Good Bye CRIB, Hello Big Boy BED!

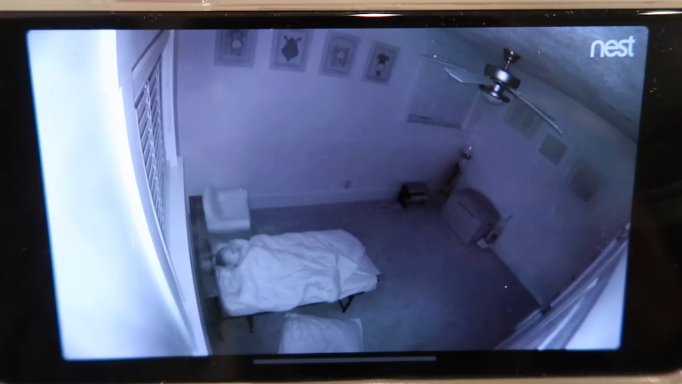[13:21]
Goodbye you guys Let's just check in a little later He is still in his bed